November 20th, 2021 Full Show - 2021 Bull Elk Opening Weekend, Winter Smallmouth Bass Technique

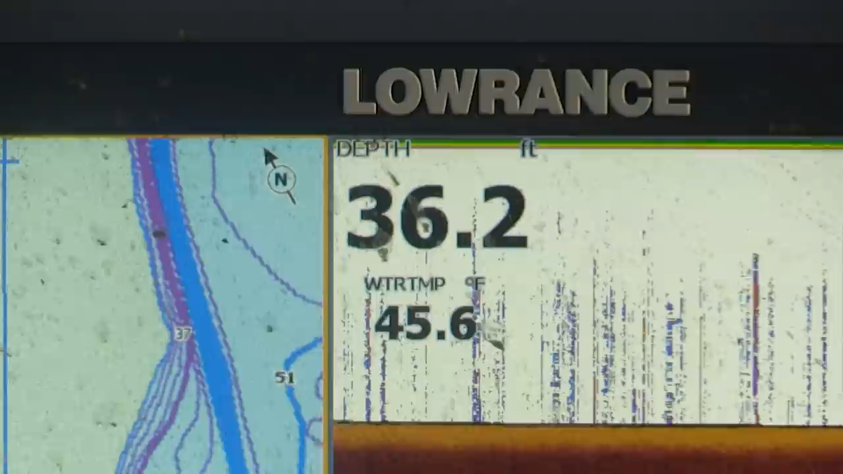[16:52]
On screen: depth 36.2 ft, water 45.6°F
And we're sitting in between 35 and 40 feet of water. And we're catching fish in 15 to 18 feet. So, hey, now we're on to something. We just run around and do this all day.